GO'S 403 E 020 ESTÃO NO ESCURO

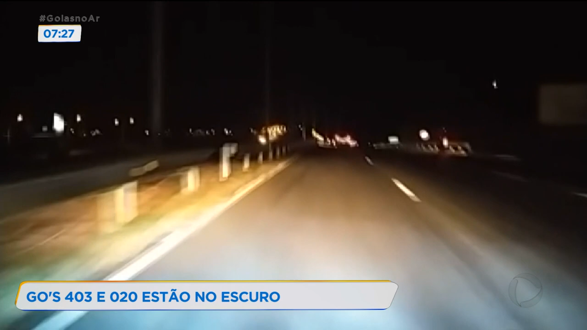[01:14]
Indignado também, um telespectador registrou a volta para casa e mandou o vídeo para mostrar a situação dos postes sem lâmpadas. Quem passa por ali sempre ou mora nas redondezas reclama do descaso de tempos.